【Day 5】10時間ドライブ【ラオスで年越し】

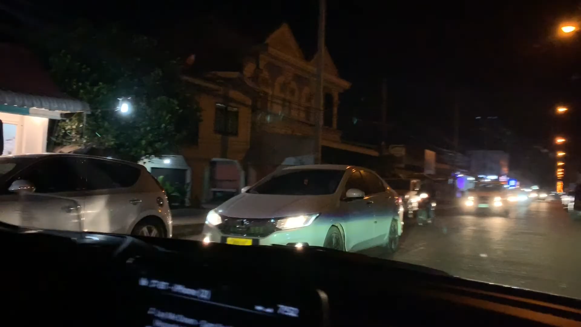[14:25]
はい、サバナゲートのメインロード、 うん、 行きました。
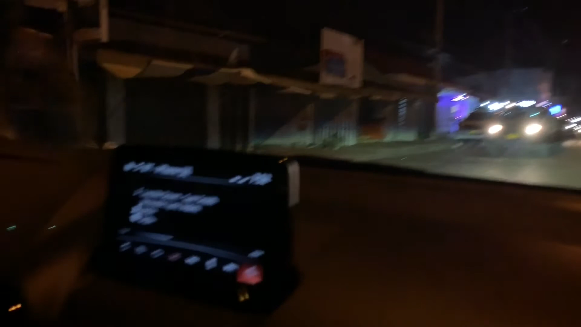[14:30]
But that place is main road, right? Here? Here, main road.
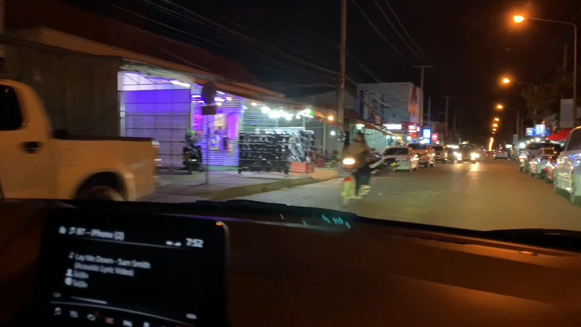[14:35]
Here? We passed here? No、 うん、あーすごい、なんかいろんな店がありますね。
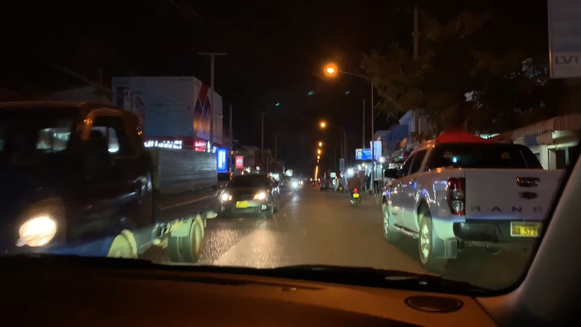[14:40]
ファーウェイとか携帯屋とか服屋とか。
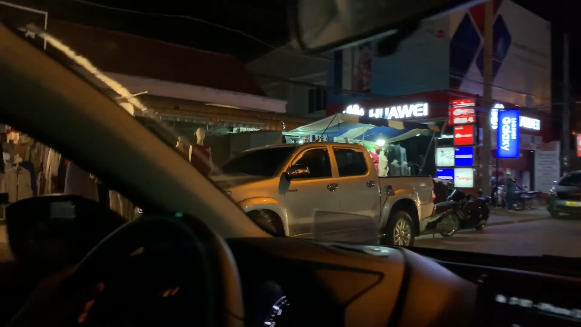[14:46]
ああ、こんな感じでディスプレッシャーですね。
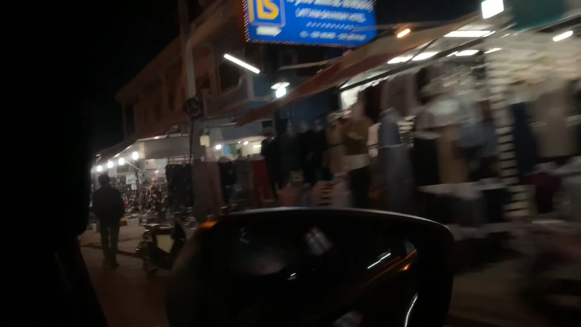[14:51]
When here close, it's already 8, right? It's open until what time?
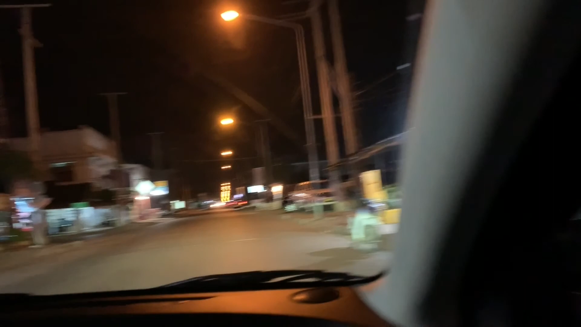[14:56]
僕はちょっと結構遅くまで営業してんすね。すげえ。